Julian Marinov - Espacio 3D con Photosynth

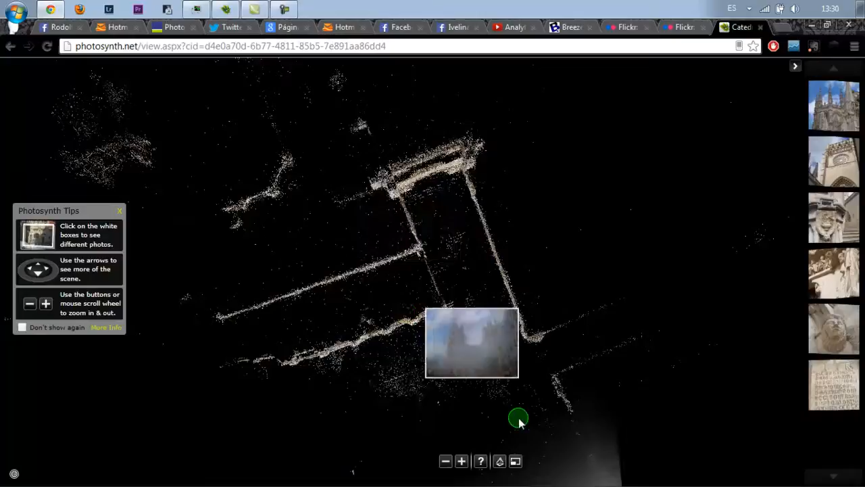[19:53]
aqui estan los detalles de de las escrituras estas de la puerta la informacion aparecen detalles de un punto de vista que en un principio no existia osea
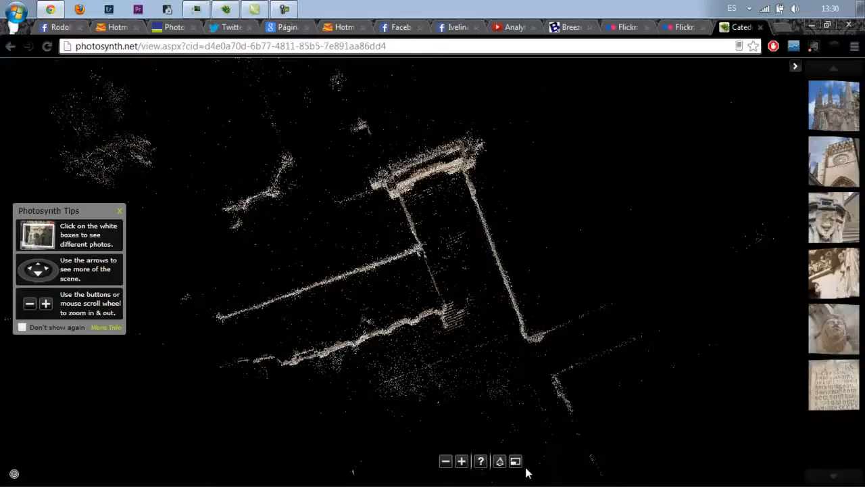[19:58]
esta creado a base de las fotos que hemos hecho tenemos tambien vista de 2d lo que es simplemente foto por foto
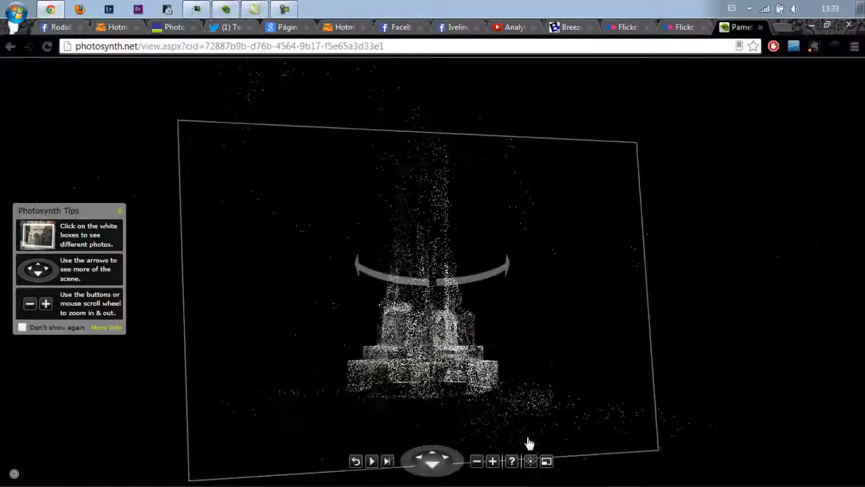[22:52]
fijaros pues tenemos muchísimos detalles esto
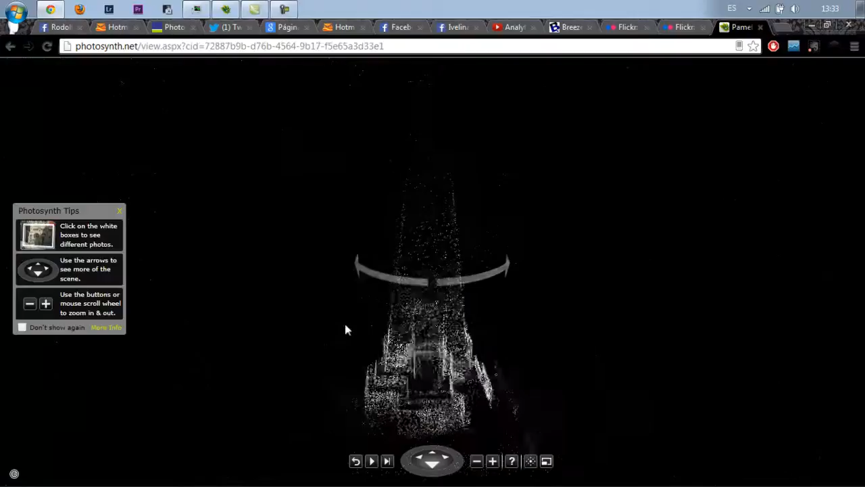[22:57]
podemos girarlo como nos de la gana incluso desde arriba o desde abajo a que mola
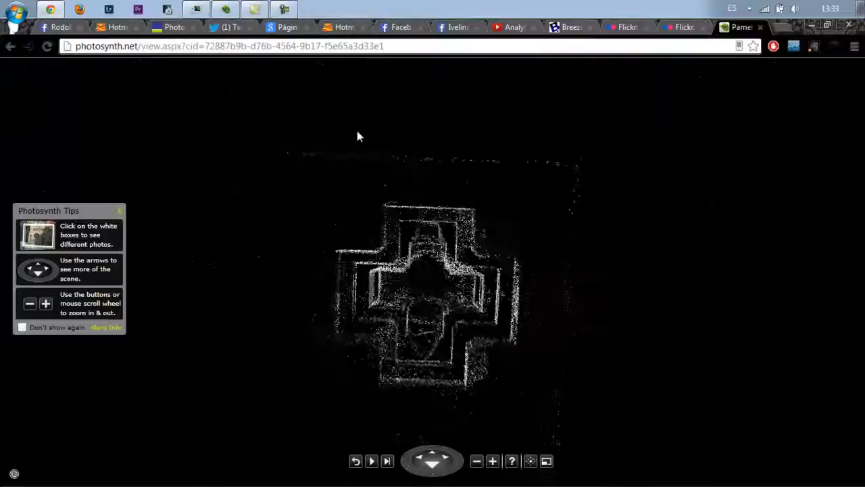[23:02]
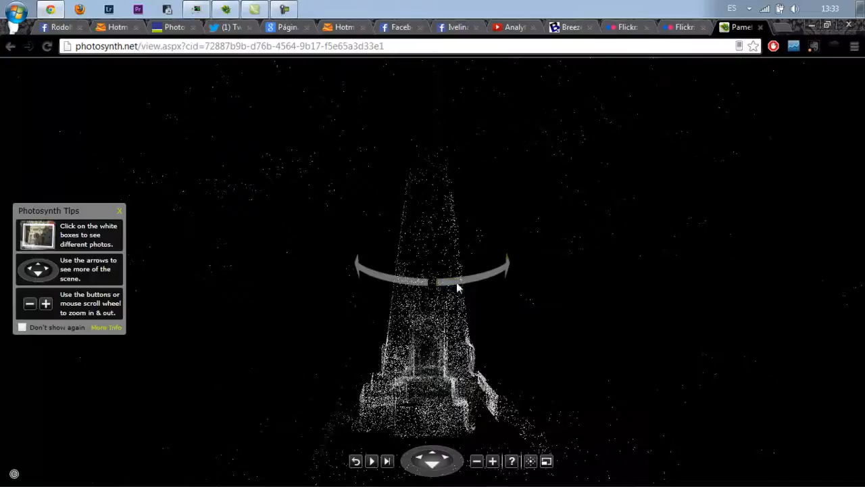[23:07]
en este caso pues usando estos puntos de unión no no salta como de una foto en otra
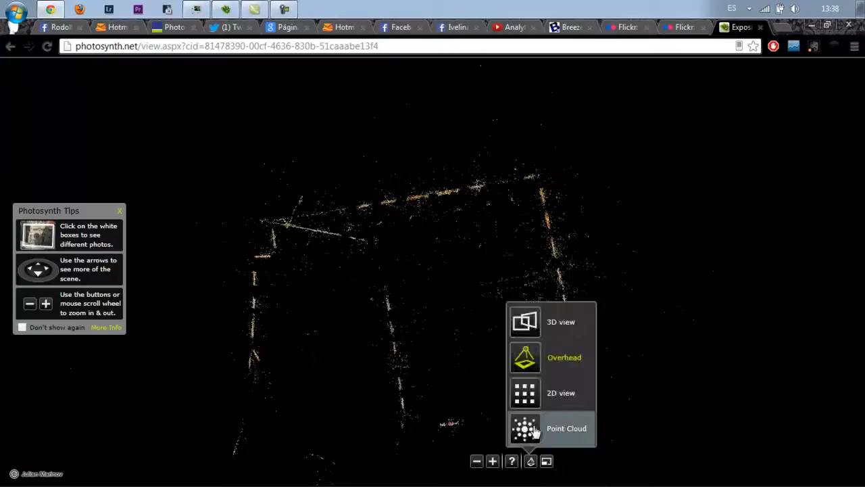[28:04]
y también tenemos el point quote aunque bueno en este caso no es algo muy interesante el point quote aunque ha salido bastante bien destacando
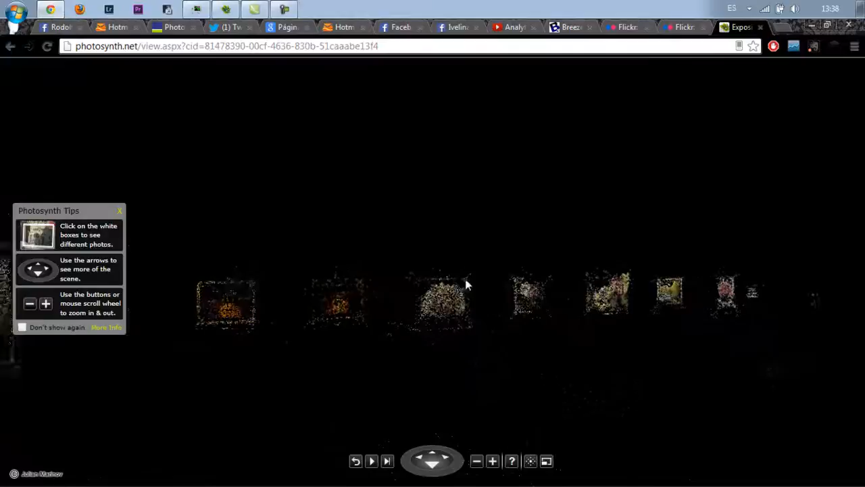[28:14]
los los diferentes cuadros bien pues esto ha sido para hoy chicos me
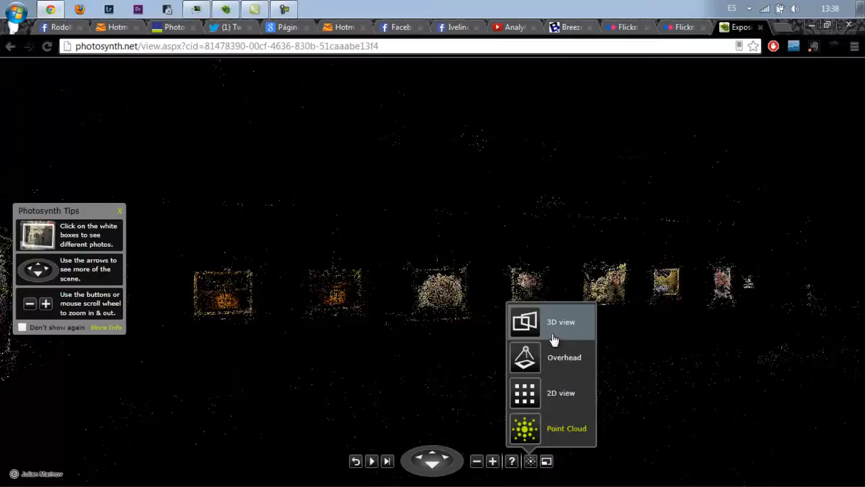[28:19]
he alargado un poquito simplemente porque quería mostraros diferentes maneras de utilizar fotosint y de